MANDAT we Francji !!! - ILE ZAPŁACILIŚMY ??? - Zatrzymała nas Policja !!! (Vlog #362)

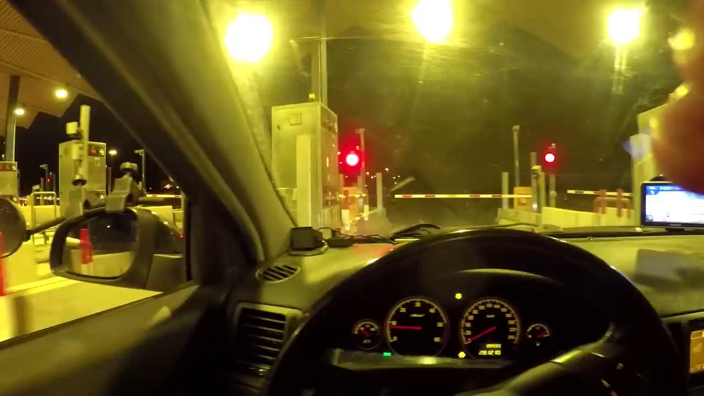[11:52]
Przekroczyliśmy granicę. Teraz bierzemy hiszpański bilecik i lecimy hiszpańską autostradą.